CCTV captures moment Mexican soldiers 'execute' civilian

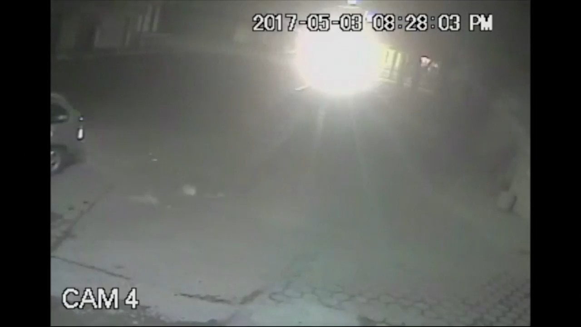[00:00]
This footage, captured on a security camera and later released by Mexican media outlets, purportedly shows a confrontation between military personnel and fuel pipeline thieves.
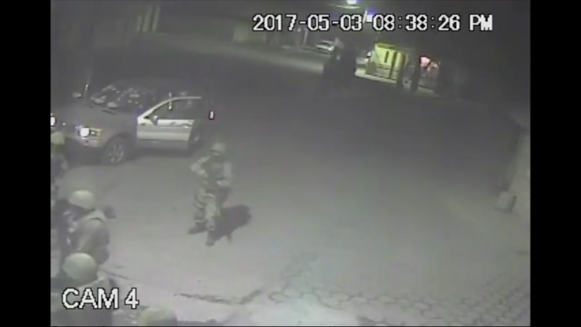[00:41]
We haven't shown what happens next. On the far left of the frame, the barrel of a weapon appears next to the suspect's head and lets off a shot. The other soldier standing nearby seems startled by his colleague's actions.